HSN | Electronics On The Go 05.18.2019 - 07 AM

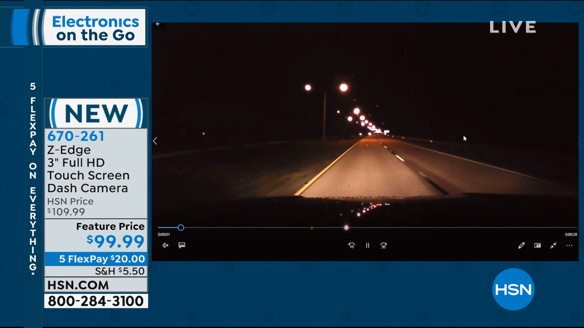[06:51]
This guy had to slam on his brakes causing a near accident That's why you want to have a dash cam because there's an accident every three seconds in the United States Even when you're driving in low-light situations like a night guy I can still see the traffic on the left I can still see the the police officer that's passing me on the right side going a little bit fast there I'm seeing it all but even when you have an accident at night watch as i'm driving down the road This guy came out of nowhere.
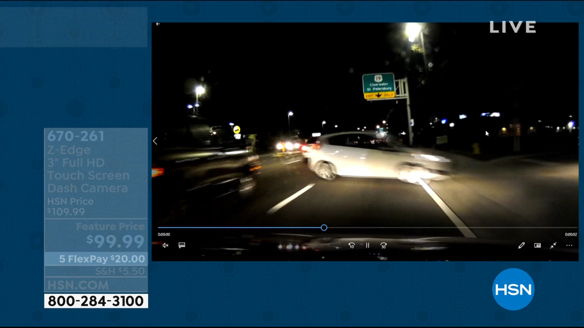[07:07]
It just happens so quickly happens so fast You get in those
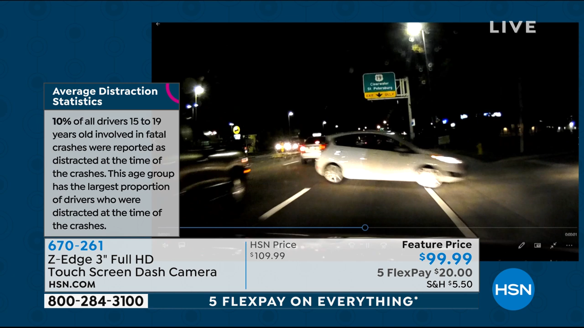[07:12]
near miss accidents I'm driving along the road and then I can say this guy just came out of nowhere I had the right away and that's what your dash cam is there to prove This is only twenty dollars on your credit card or hsn's credit card to get this home All right,